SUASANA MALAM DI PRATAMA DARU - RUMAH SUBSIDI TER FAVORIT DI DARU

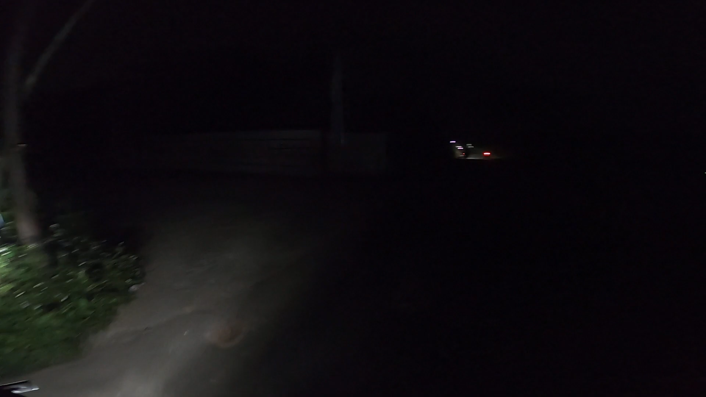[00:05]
teman-teman semua baik-baik aja gila gelap banget ya ini suasana depan gerbang Pratama
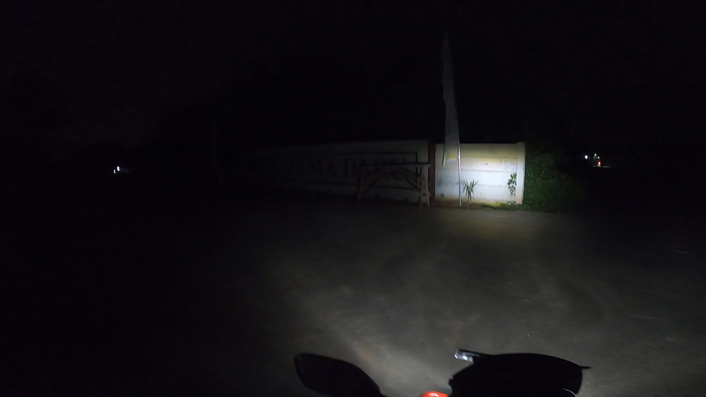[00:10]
Daru di jalan arah ke stasiun Daru ya ini jalannya nggak tahu nama jalannya apa ya tapi ini jalan utama menuju stasiun Daru kesono kalau kesono ke arah
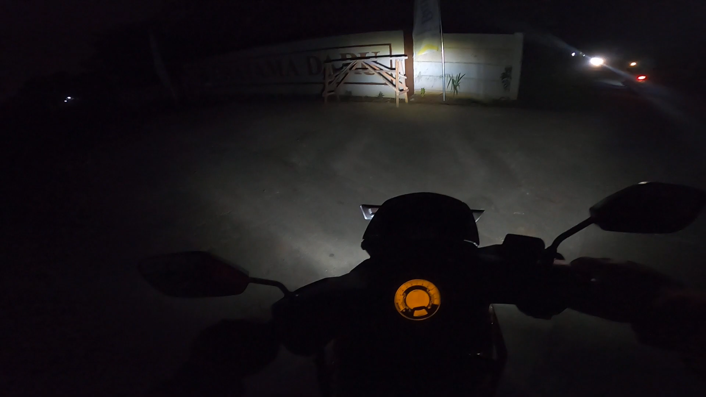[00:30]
gimana karena ada request juga dan gua emang penasaran juga sih Pratama Daru ini segelap apa sih malam-malam soalnya kan disana udah ada yang nempatin ya udah ada yang ninggalin tapi gua lihat kok disini gelap banget gitu nggak ada lampu sama sekali gitu apakah udah ada lampu jalan atau gimana gitu ya kayaknya
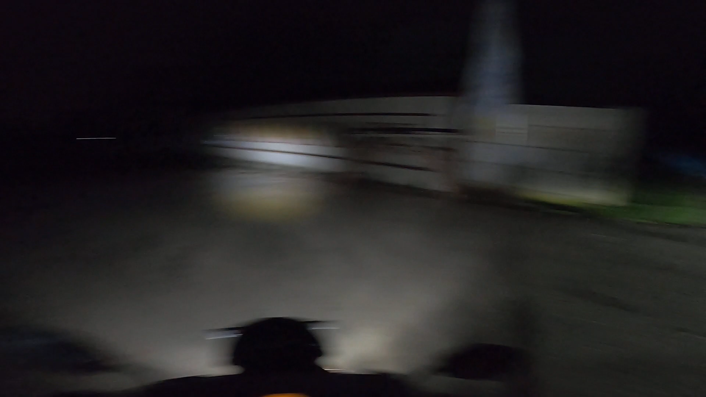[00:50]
sih ini belum ada lampu jalan ya dilihat dari sini aja gelap banget loh ya udah yuk kita akan masuk ke dalam lihat Pratama Daru malam-malam gimana gitu ya nih lihat gerbangnya aja nggak dikasih lampu gitu kan udah bagus sih ini udah dikasih tulisan tuh Pratama Daru tapi nggak dikasih lampu sorot apa gitu ya biar kelihatannya tuh orang malam-malam tuh
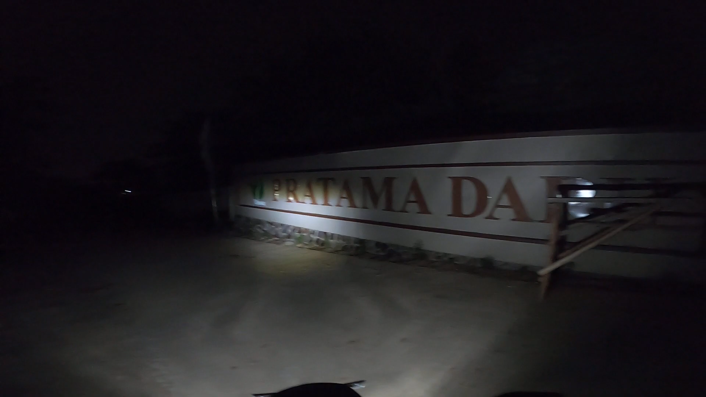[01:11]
ketahuan lah disini ada perumahan gitu ini mah gelap banget lewat jadi kalau orang nggak tahu mah ngelewat disini nggak tahu ada perumahan gitu ya kalau orang yang nggak tahu gitu dan di belakang ini ada makam nih dipager ini nih ada makam lima atau enam makam gitu ya udah dipagerin sih udah dipisah tapi tetep aja ya kita ngucapin salam dulu buat penghuninya
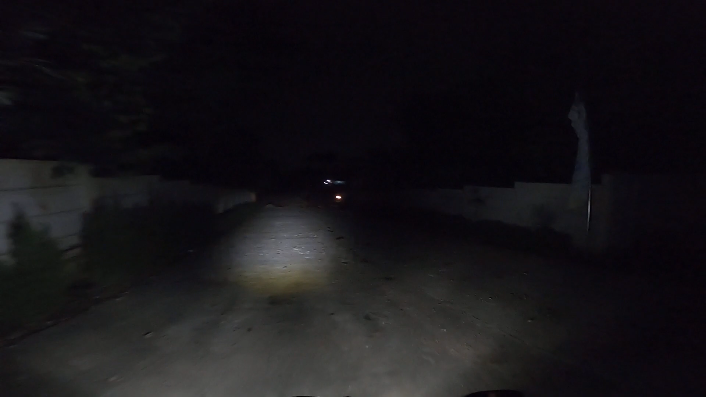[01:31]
Assalamualaikum Yahlah Diyar Min Alkubur Allah Muhtirlahu Marhamu Maafi Maafu'an Humu Yuk kita akan lihat eh perumahan Pratama Daru malam-malam ya
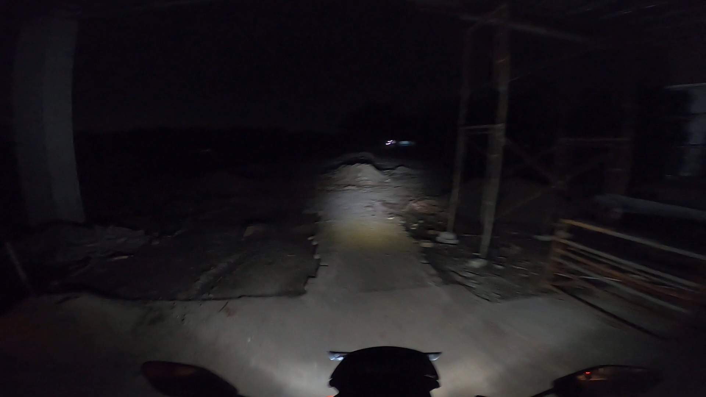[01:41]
kok ini jalannya dibongkarin lagi kenapa nih kemarin kan gua kesini lihat udah dipaping blok ya apa karena rusak lagi gitu ya piping bloknya jadi dibongkarin lagi kaget gua ada mobil di belakang
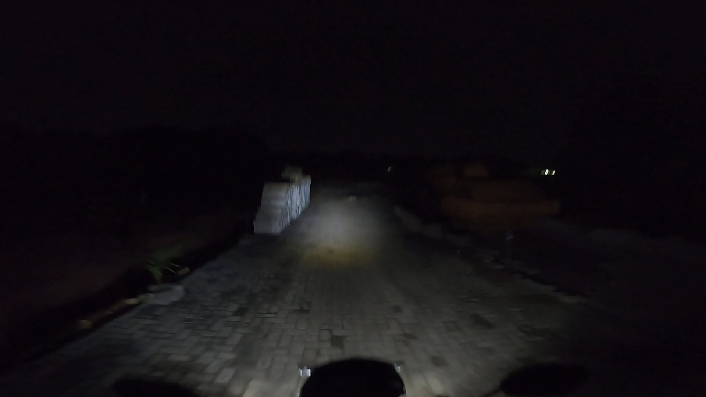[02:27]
jauh makan kena lampu motor putih-putih ya
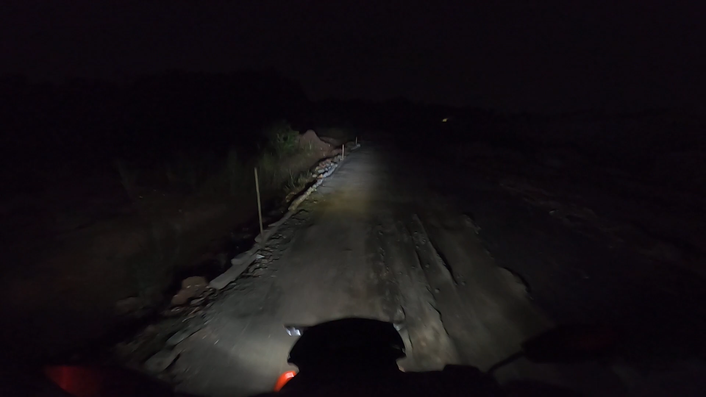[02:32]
satu bapak-bapak itu ya jadi beginilah suasananya Pratama Daru malam hari temen-temen
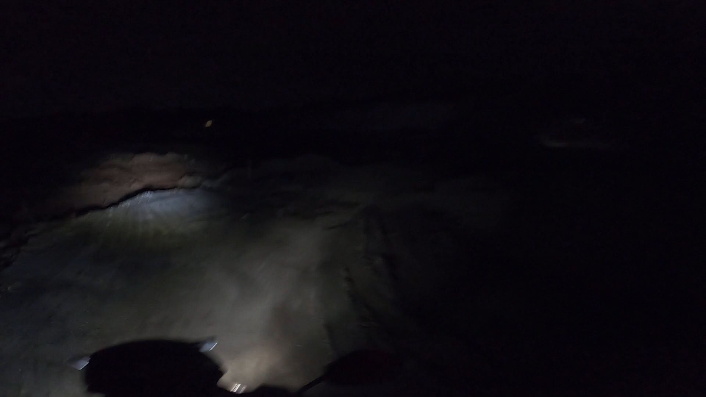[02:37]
makasih buat yang nonton kasih like-nya ya jangan skip iklan jangan lupa biar nggak sia-sia gua belusukan malam-malam kesini ya kan
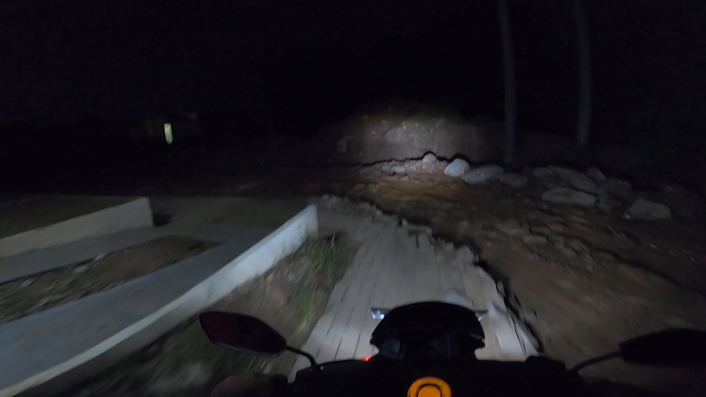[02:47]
dapet adsense yang lumayan dan ini jalannya masih rusak temen-temen makanya gua
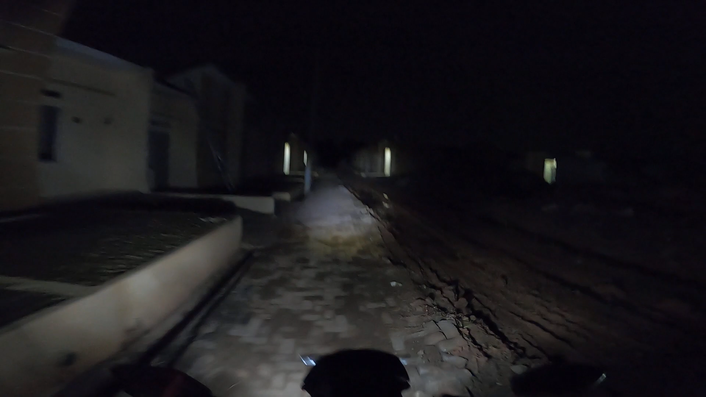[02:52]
kalau kesini tuh pas nggak hujan ya Alhamdulillah nih seharian ini hari Sabtu ini nggak hujan nih sama sekali seharian jadi nggak terlalu parah beceknya kalau hujan mah gua nggak bakal bisa kesini ya makanya gua kesini nunggu pas cuacanya cerah aja kayak gini ya tapi kalau disininya masih nggak gelap banget karena ada beberapa rumah yang udah dikasih lampu nggak tahu
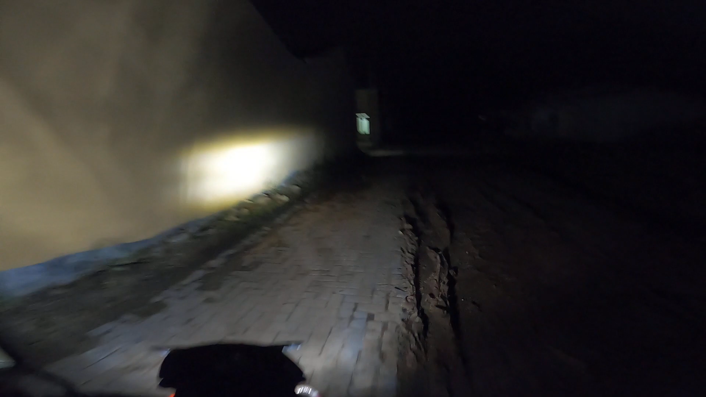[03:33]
nggak terlalu gelap nggak terlalu serem apalagi kan disitu udah ada yang nempatin loh udah banyak loh penghuninya lumayan lah
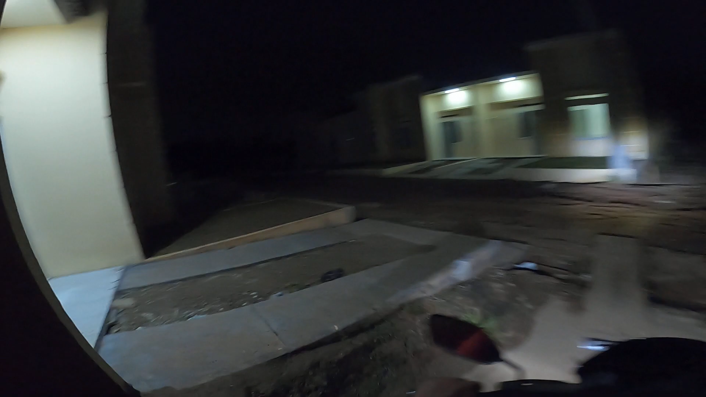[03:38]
disini belum ada yang menghuni kayaknya tapi itu ada jemuran tuh disana kayaknya ada yang nempatin loh
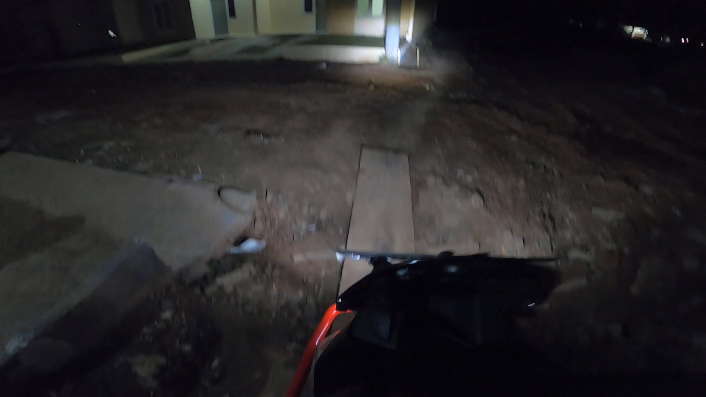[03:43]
tuh disitu rumah warga temen-temen rumah warga jadi ada lampu dari rumah warga juga lumayan lah ya nah ini yang udah nempatin di sini yang udah rame nih 12 itu udah dipager-pagerin ya kan
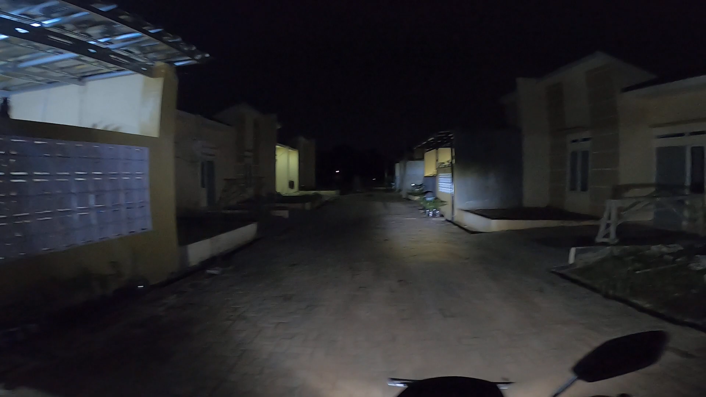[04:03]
paling rame di sini doang dan rame nah ini kasih lampu dia keluar nih bagus nih biar terang ya jadi
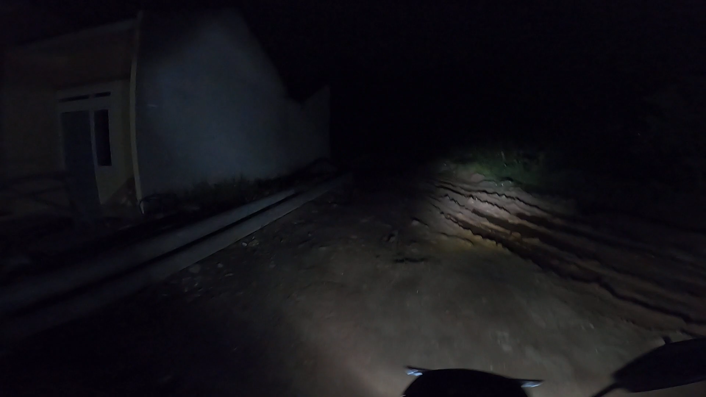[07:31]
aman nggak ya ini agak-agak kering nih jadi gua berani kalau habis hujan gua nggak bakal berani makanya gua nunggu cerah kesini tuh tuh di belakangnya kayak gini nih ada beberapa perumahan juga yang ujung malah udah nempatin loh ujung kalau sininya belum ada nih gelap tuh gua nggak berani makin senor lagi ya jalannya semakin nggak kondusif
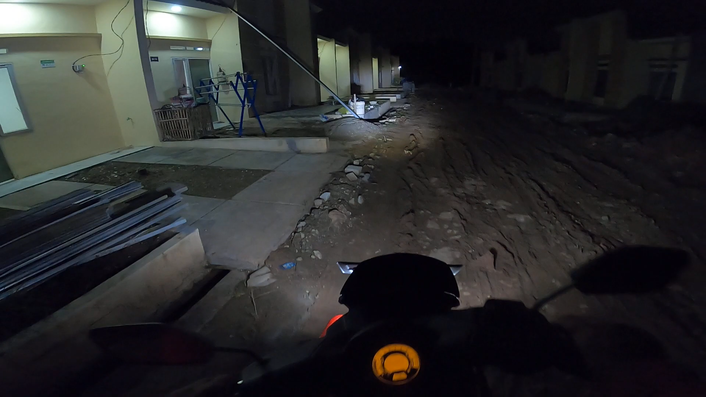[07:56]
takut motor gua kenapa-napa by the way ini kok grimis nih Aduh grimis coy